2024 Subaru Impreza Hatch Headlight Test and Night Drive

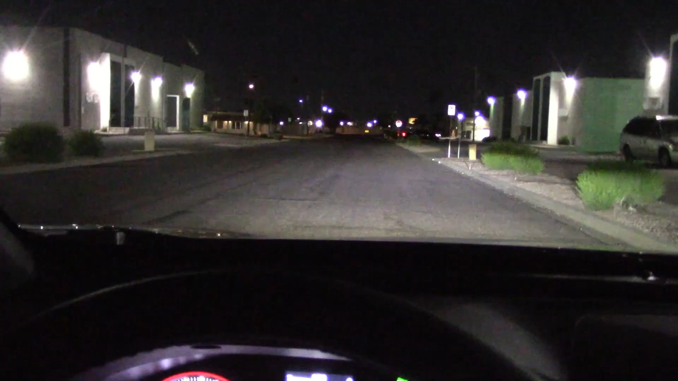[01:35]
let's do some long distance stuff got the low beams on high
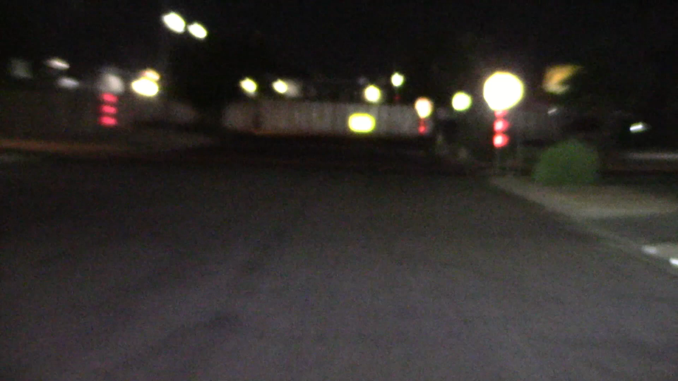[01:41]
beam a little fuzzy here got a focus more than adequate and
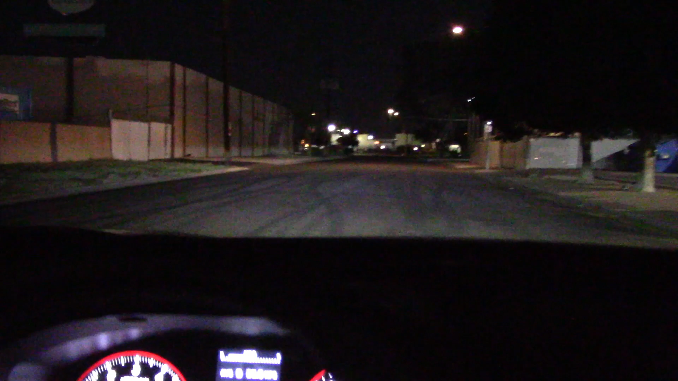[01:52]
I just noticed these are active headlights that means the headlights swivel the same direction as the steering wheel comes in great when you're taking corners on tight mountain roads especially
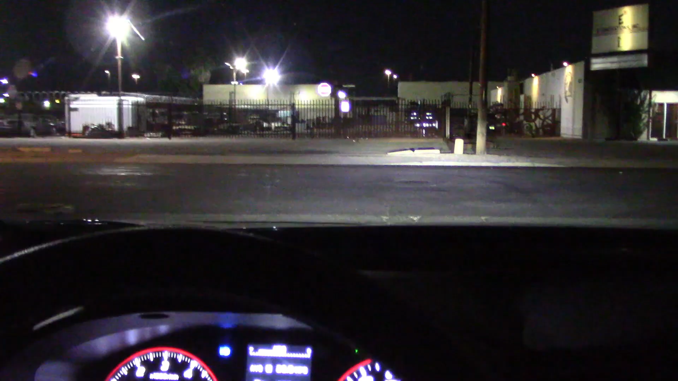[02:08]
these headlights still look brighter on the street than they did on that wall maybe I was parked in a dip
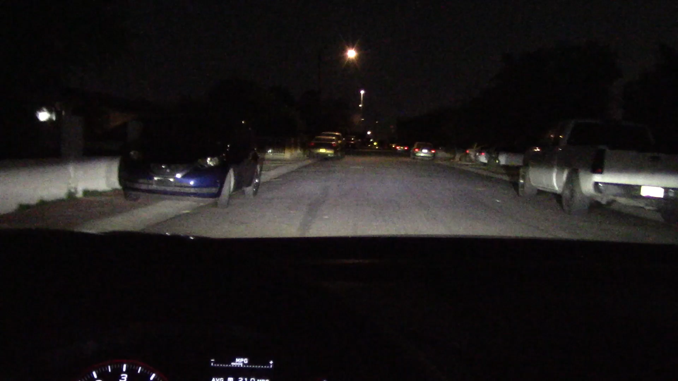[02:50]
street test I can see the swiveling headlights how they work a lot better
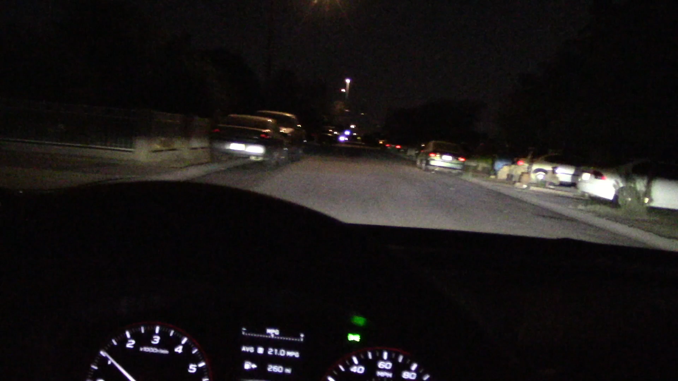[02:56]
and we don't want to run over the cats
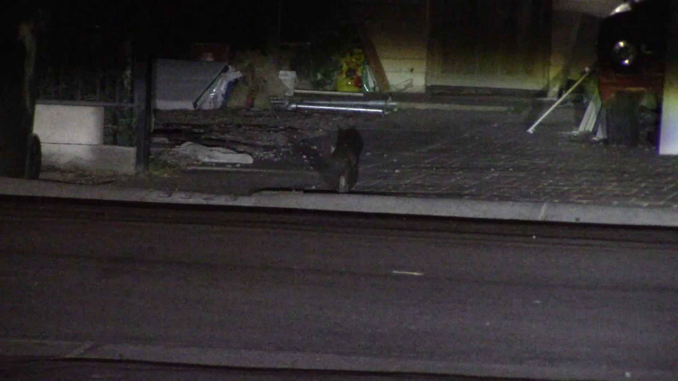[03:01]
a lot of them around here well
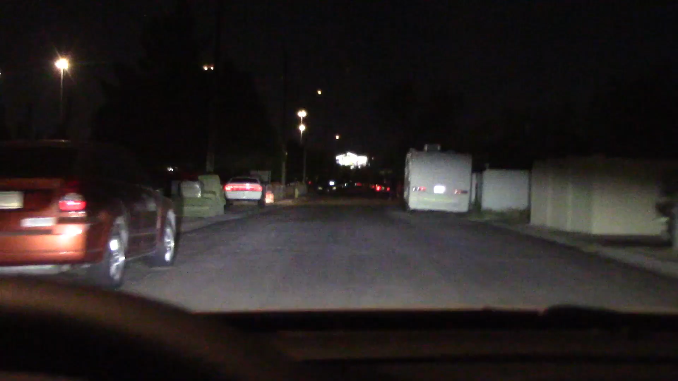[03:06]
no real complaints this far slide up some road signs here
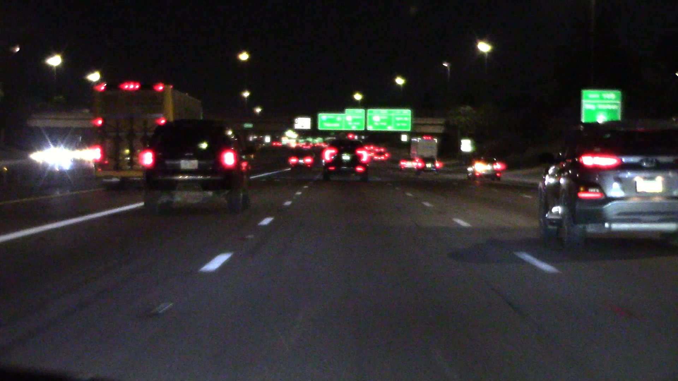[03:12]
making the other drivers mad a better way till I get out of the city they might take a shot at me yes we got more construction going on
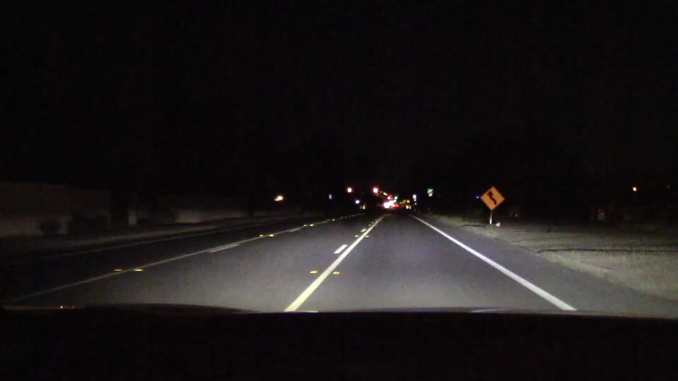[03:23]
the brights are lighting up the signs real good let's say the headlights pass